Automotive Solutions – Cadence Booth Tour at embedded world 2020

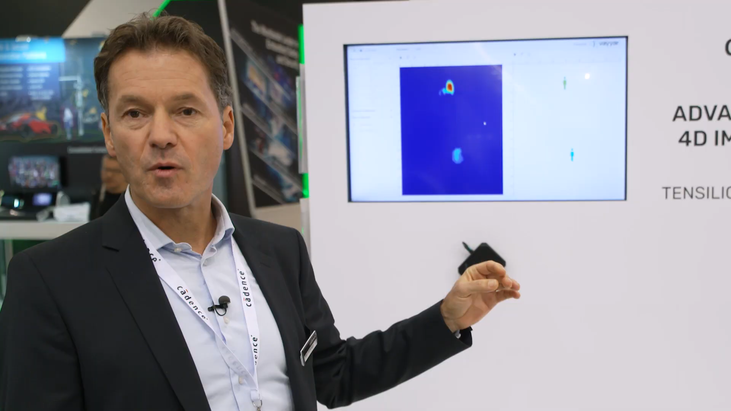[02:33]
our customer Vaya based in Israel.
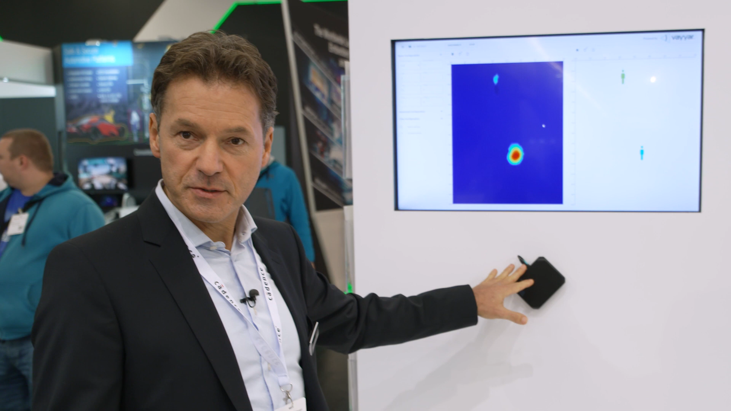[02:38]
So we have here this radar sensor mounted. And the radar sensor is a
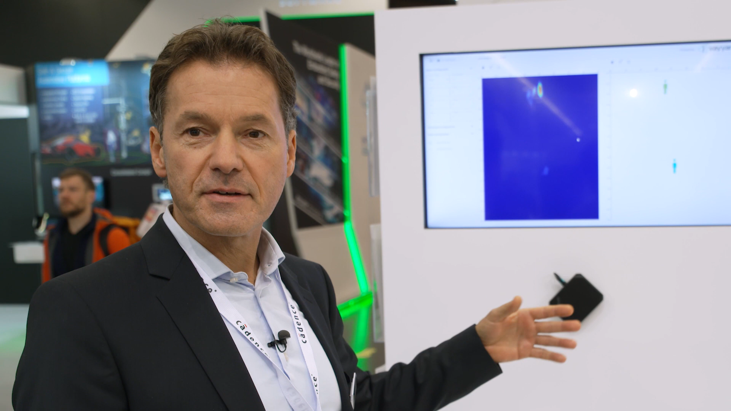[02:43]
high resolution sensor with 42 transceivers, which is perfectly suited to do an in-cabin monitoring in a car.
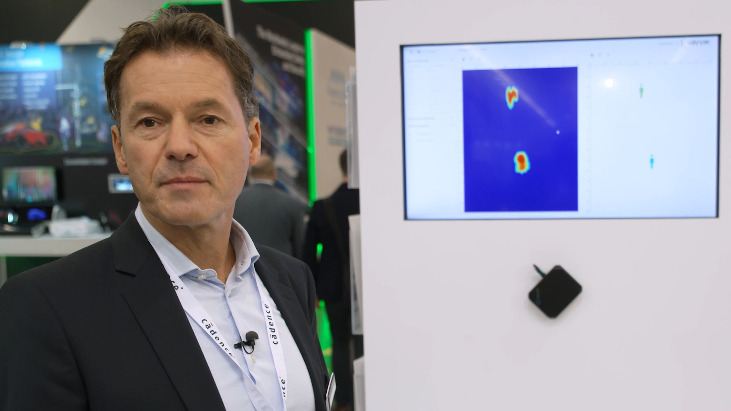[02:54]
So you can basically detect, do an occupancy detection. You can detect or monitor the driver and the breathing of a driver. You can also detect pedestrians.
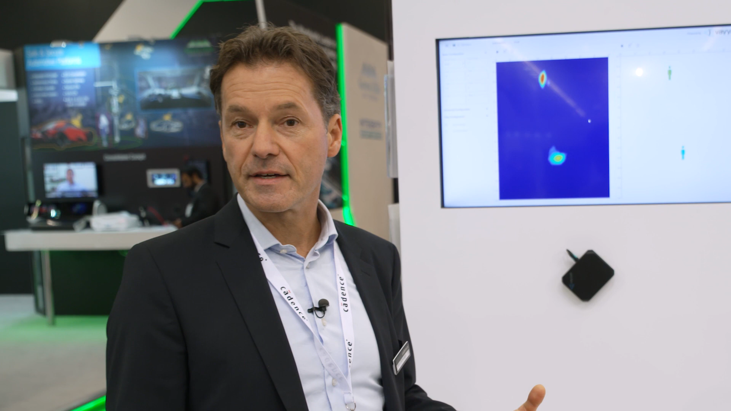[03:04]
So how does the system work?
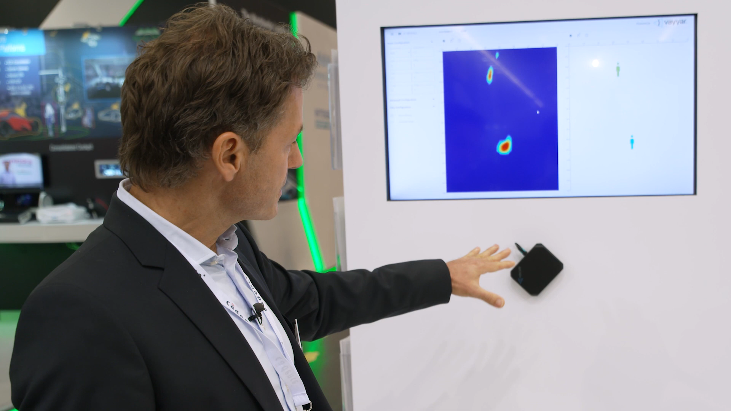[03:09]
So basically the radar sensor is detecting me in front of
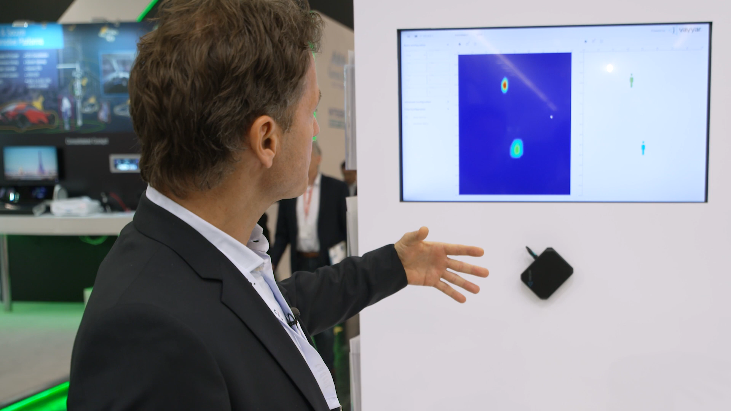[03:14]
the sensor and that is this point cloud.
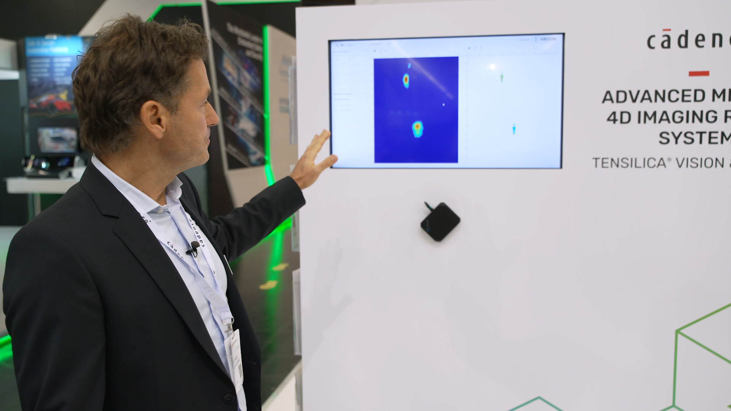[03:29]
The software is basically detecting the object and it's a pedestrian.
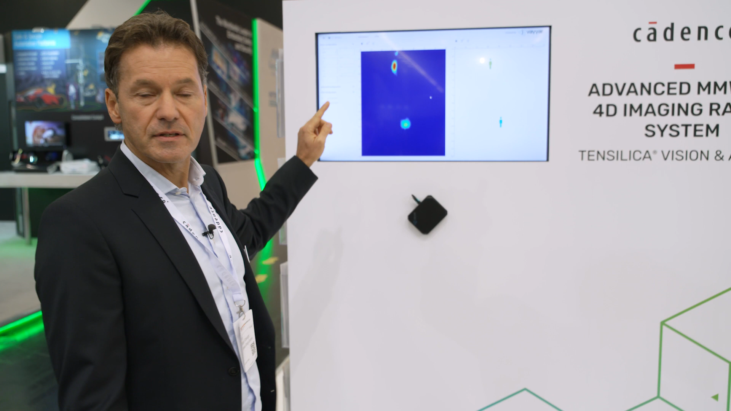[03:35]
And on the right hand side of the screen, we have a pedestrian tracker.
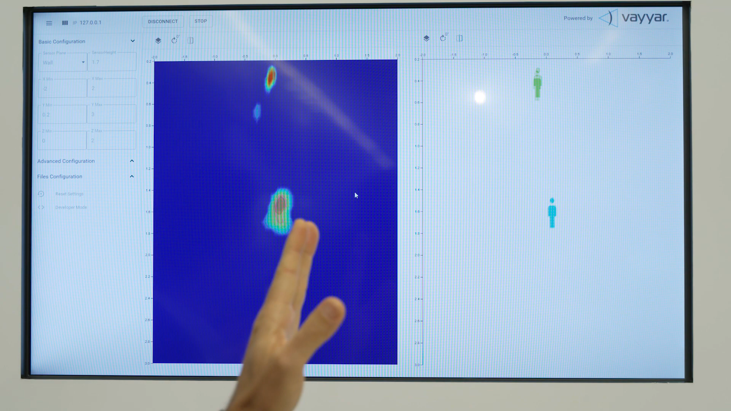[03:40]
So now you see instead of the heat map,
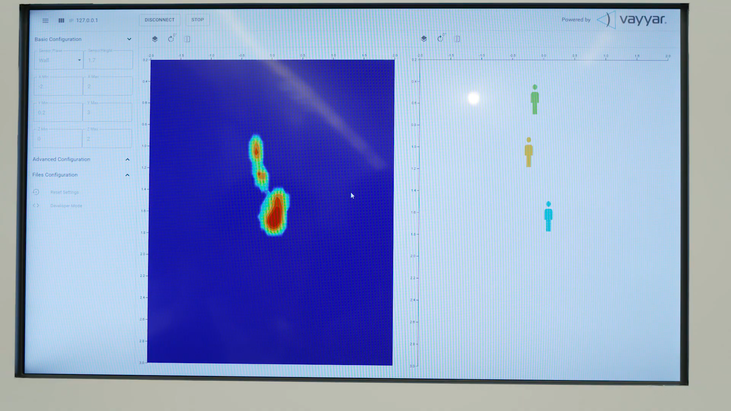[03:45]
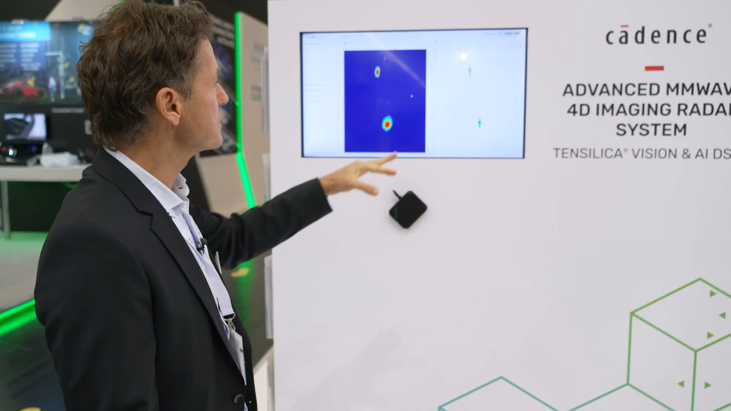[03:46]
only the pedestrians moving towards the radar sensor or moving away.
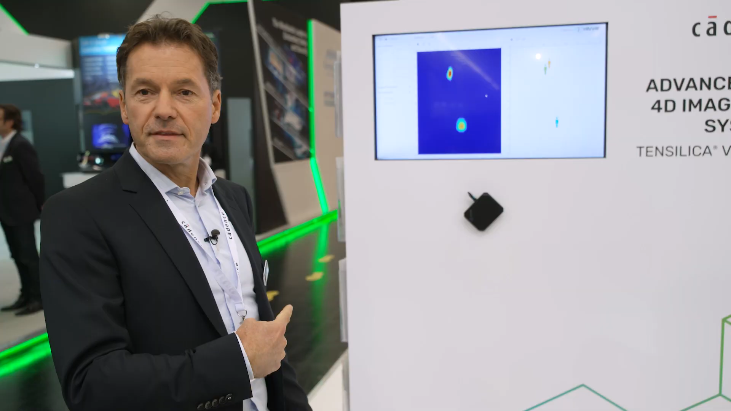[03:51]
Let's go to the other side and show you another system,